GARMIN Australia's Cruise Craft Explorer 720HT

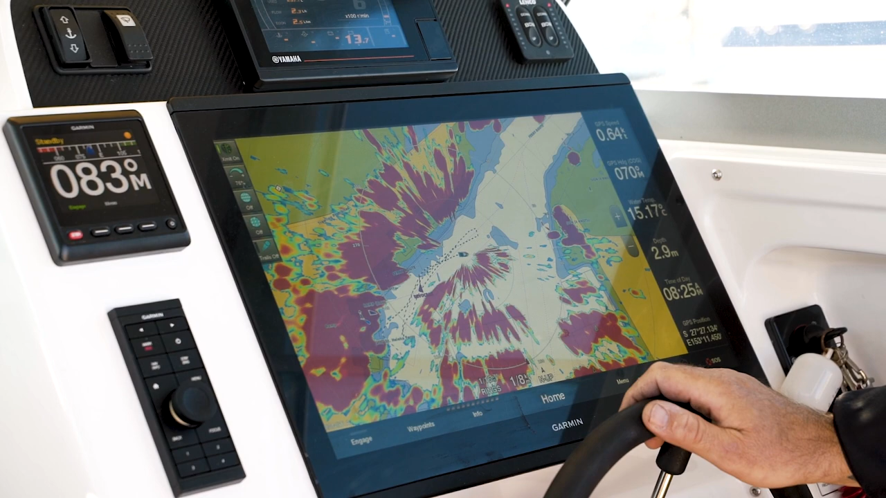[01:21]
And the second main feature that we can also use radar for is weather detection.
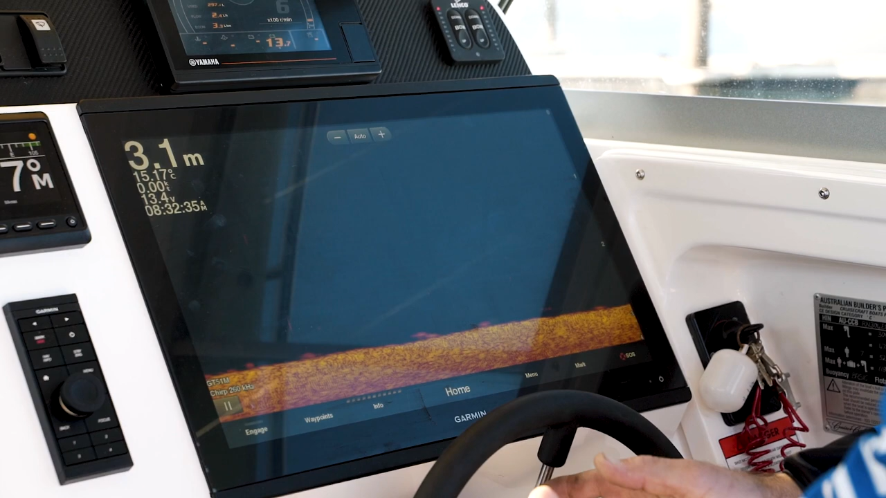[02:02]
On screen: depth 3.1 m, water 15.17°C
So that goes up to 260 kilohertz. So that's going to give us the deepest possible side view and down view on the market. Good for about 80 or 90 meters. So that's fantastic for all sorts of fishing.
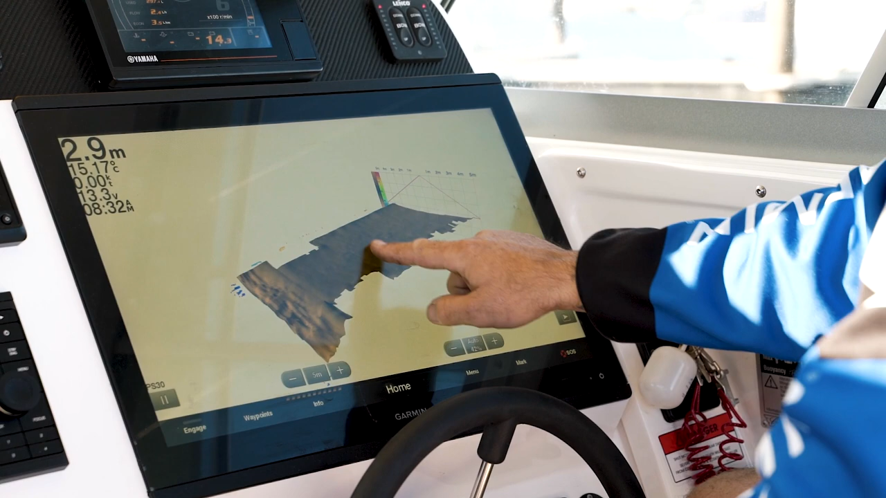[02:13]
On screen: depth 2.9 m
And we also have the PS30 on this boat as well. So that gives us the real view down, the historical bottom reading and the live view down as well.
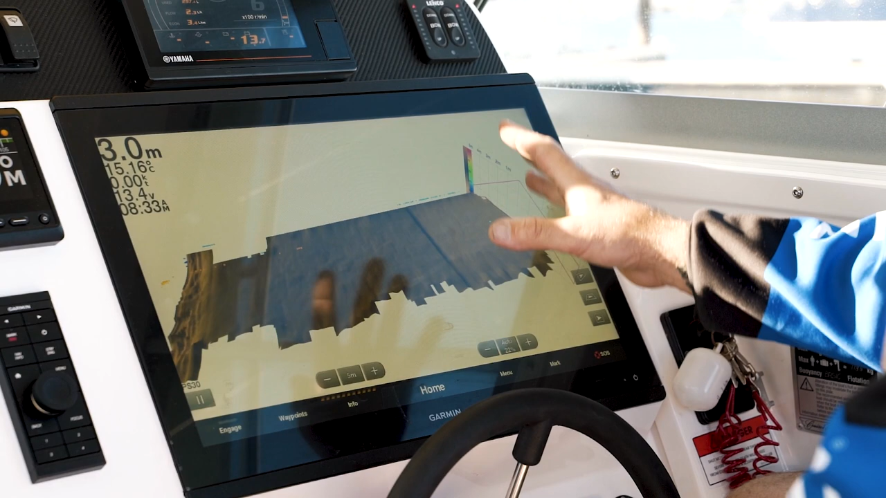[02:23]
On screen: depth 3.0 m
So covering all options possible with the transducers on this boat. We've got some great features here. Stepping into the traditional sonar on this vessel, we've got the one kilowatt.
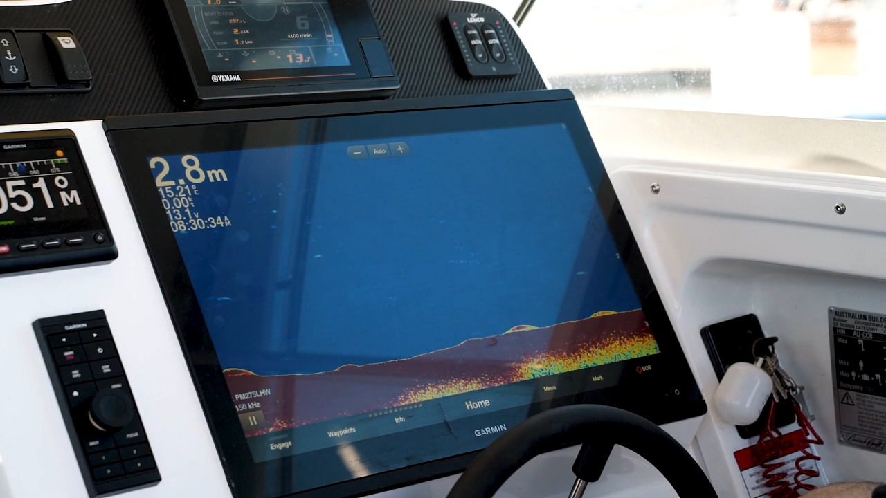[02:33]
On screen: depth 2.8 m
So as we can see here, we've got the pocket mount, which is a really good option. The guys have actually mounted this into the keel, given the best possible chance of holding bottom at speed. We've got the high wide frequency.
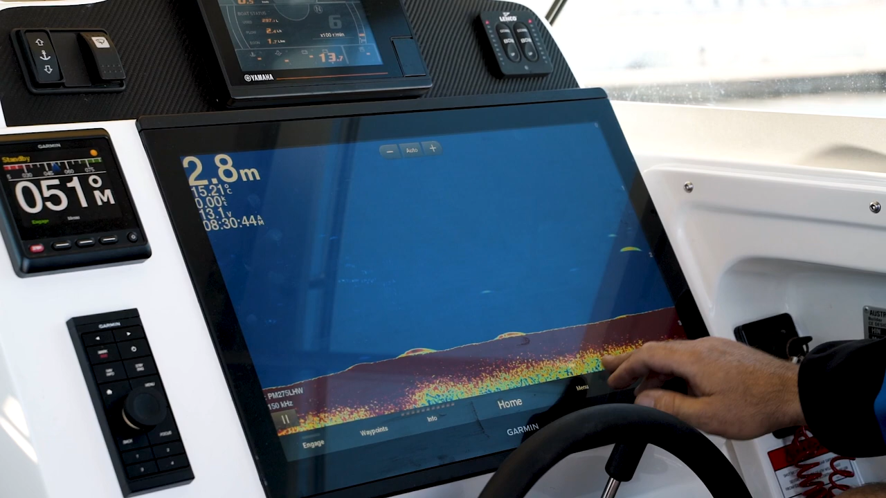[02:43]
On screen: depth 2.8 m
We've got the low frequency. So we've got a few great features here. We've got the zoom. Okay. So we can actually magnify some windows.
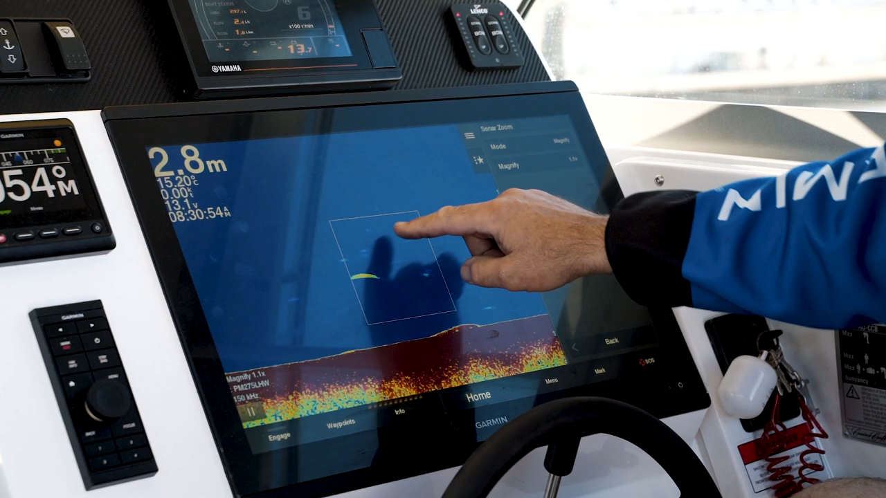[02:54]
On screen: depth 2.8 m
So what we've got here is we can actually bring this magnification across. We can actually see what we're doing. We can actually change the zoom amount on the window. So see it's changing here. So we're going to 4x.
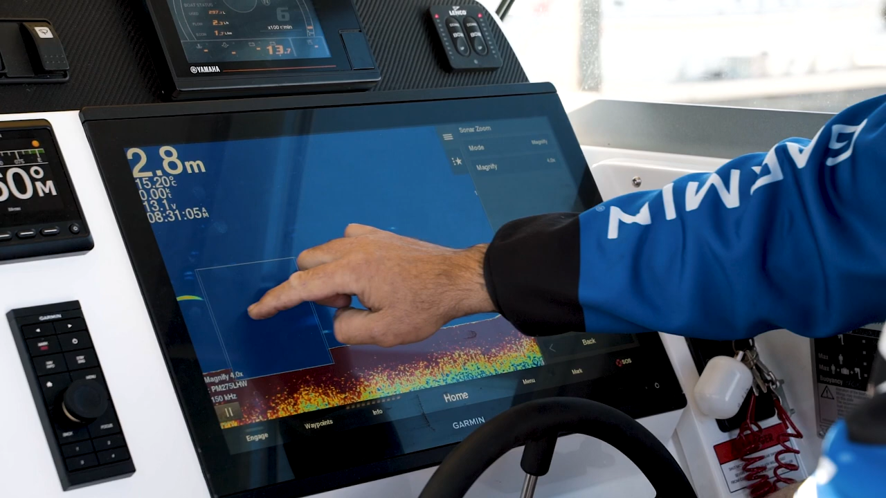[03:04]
On screen: depth 2.8 m
We can have a look, get a good look inside in the zoom. Okay. We've then just got the normal pinch to zoom as well that we can do and we can move in and have a look as well or no zoom.
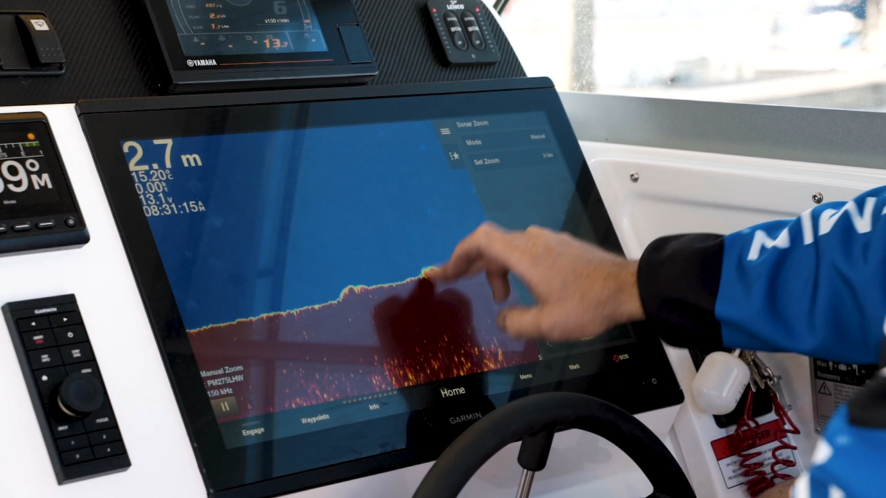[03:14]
On screen: depth 2.7 m
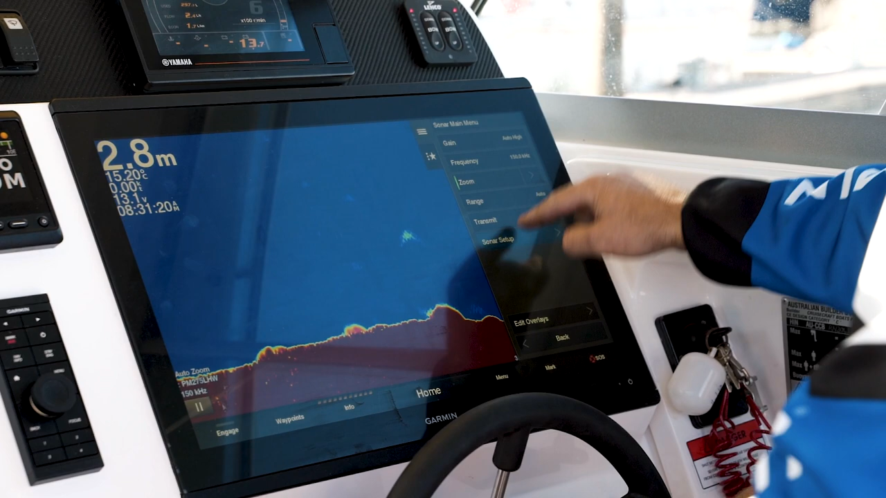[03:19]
On screen: depth 2.8 m
Okay. We've got a couple of other features set here. So we've got the TVG, which is timing variable gain.
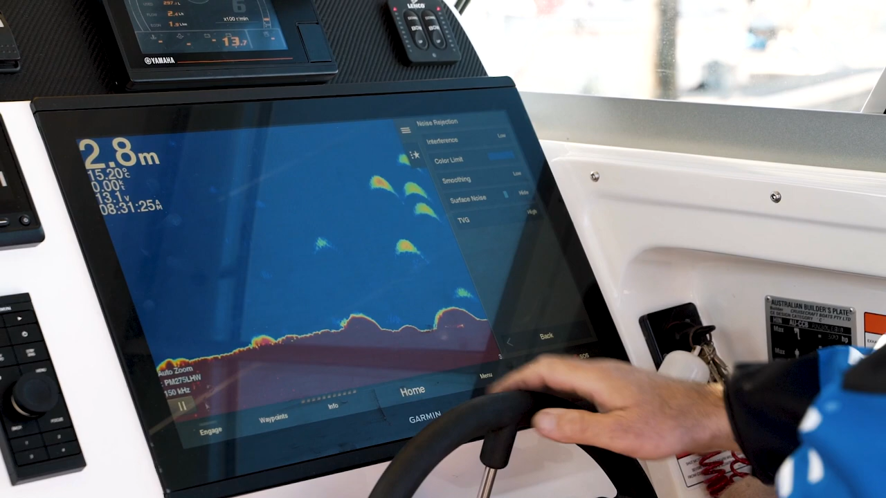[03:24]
On screen: depth 2.8 m
So that allows us to actually gain in the section that we want to, if we want to see more of the bottom,
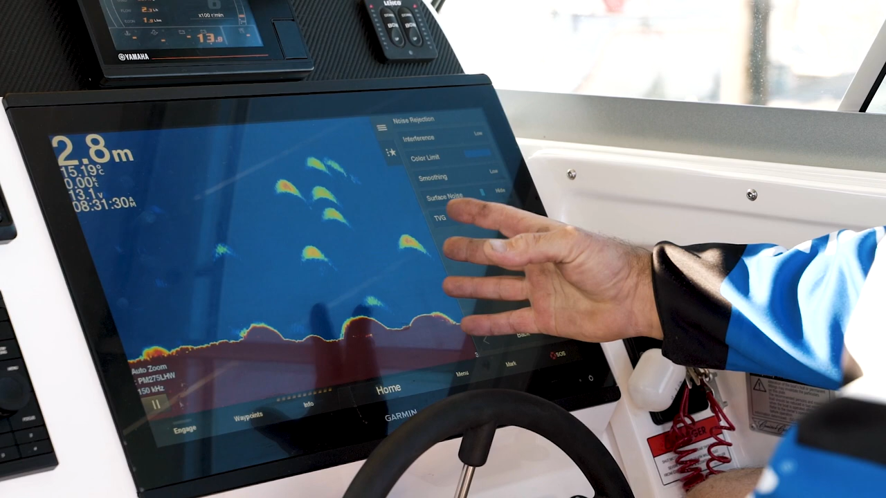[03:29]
On screen: depth 2.8 m, water 15.19°C
if we want to see more of the top for the trolling, we can actually dictate where we'd like to see the game work best. Okay. We also have a shift feature.
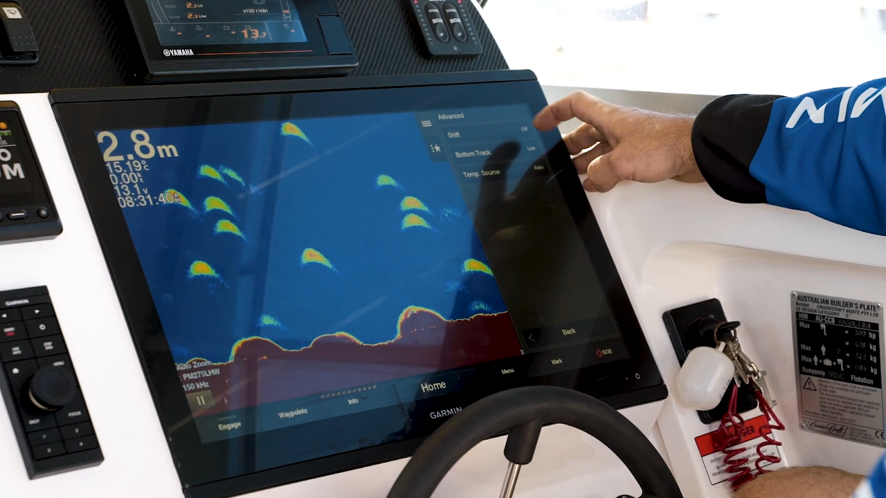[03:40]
On screen: depth 2.8 m
The shift feature is a great feature for when you want to actually concentrate on an area of fishing rather than the zoom, which is a little bit of an overinflation. The shift actually gives us the concentration.
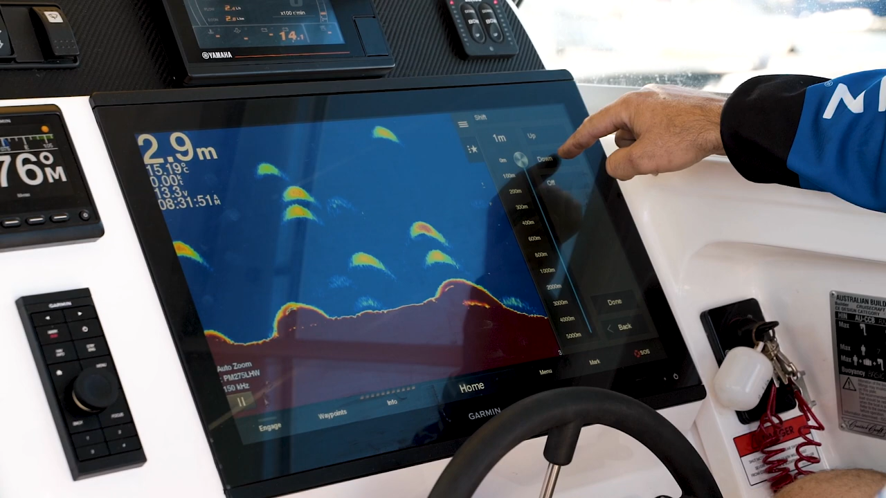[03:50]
On screen: depth 2.9 m
So we can actually shift that down and actually get a window and get a better look at the sounder in the area that we want to look at.